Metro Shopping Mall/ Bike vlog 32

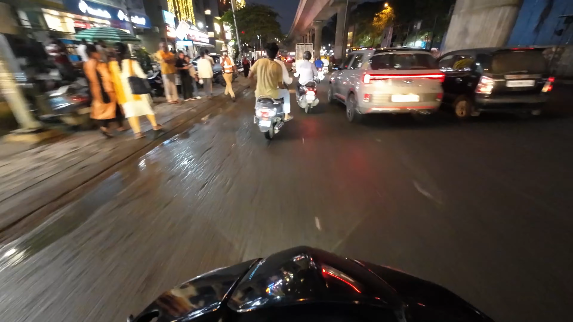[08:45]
भाई पुलिस वाला आगे में दो बंदे बिना हेलमेट के जा रहे हैं, पुलिस ने उनको हद तक नहीं दिखाया।